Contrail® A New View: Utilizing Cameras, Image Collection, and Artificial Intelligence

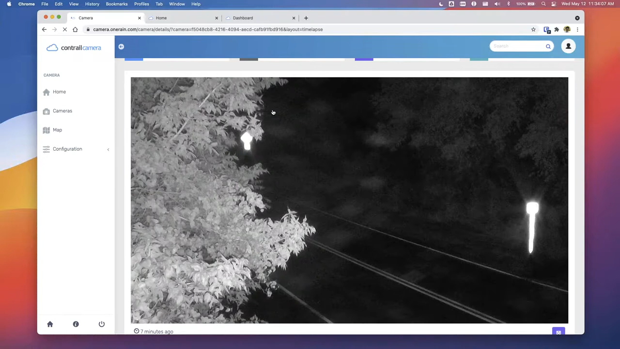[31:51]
Um, and as it gets into nighttime here, you can see it does have infrared sensors, but we get some infrared bounce back there.
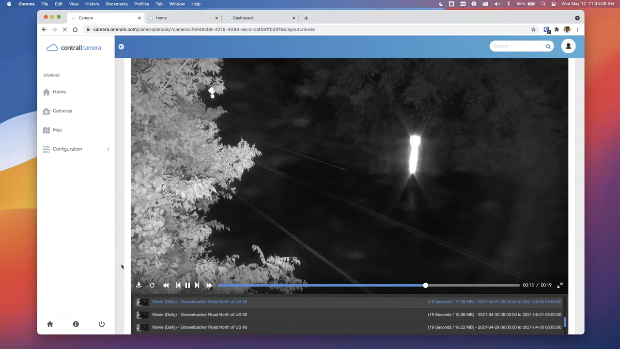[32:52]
received just as, uh, nighttime hits. So we can go back and look at any of those particular, uh, days.